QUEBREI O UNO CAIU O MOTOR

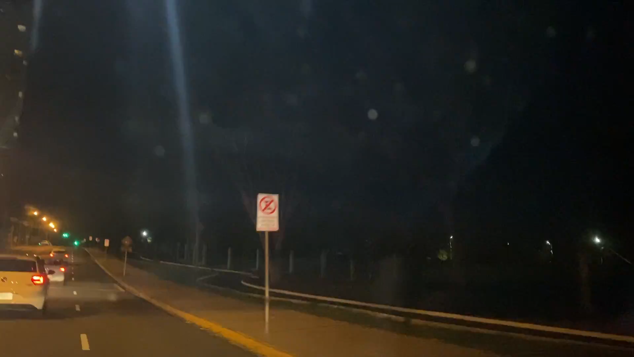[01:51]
Proibido parar e estacionar. Eu vou entrar numa área ali que chama IOTED. É um estacionamento aqui.